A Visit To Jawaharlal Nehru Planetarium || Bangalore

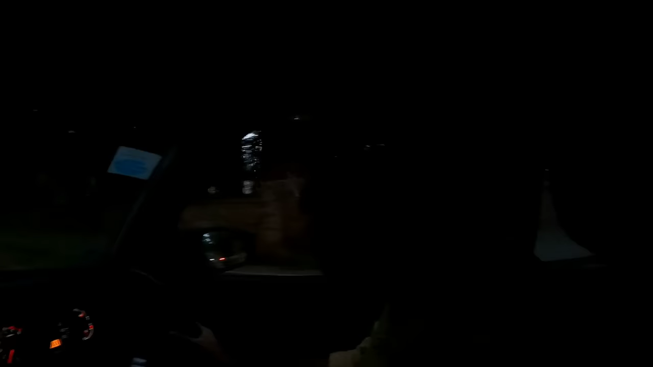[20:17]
जाते हुए यार थोड़ा टाइम लगता है क्योंकि आप देख ही रहे हो क्राउडेड
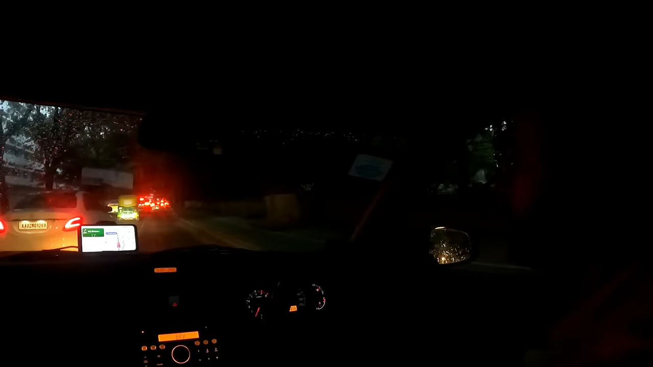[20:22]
स्ट्रीट्स ऑफ बैंगलोर और ये जो टाइम है जनरली इट इज़ रश आर। संडे का दिन है आज, 5:30 बज रहे हैं तो हाँ थोड़ा टाइम ज़रूर लगेगा। गूगल बता रहा है 42 मिनट्स। जब हम लोग आए थे तो कितने आधे घंटे में आ गए राइट।